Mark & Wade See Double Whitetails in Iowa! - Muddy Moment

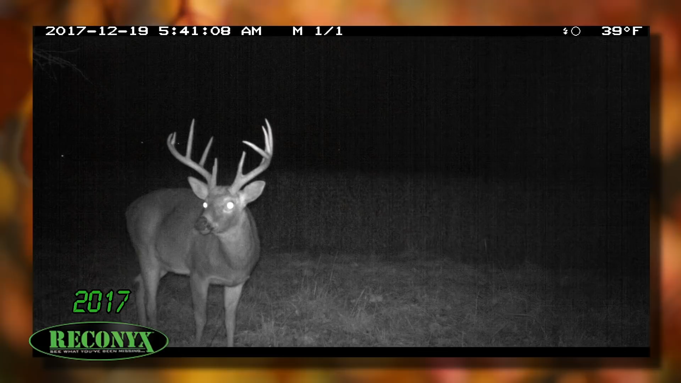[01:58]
Taylor and Austin had an encounter with this deer about 400 yards to the north. I've had a few pictures through the years, so I knew he was around, but he's definitely not a homeboy.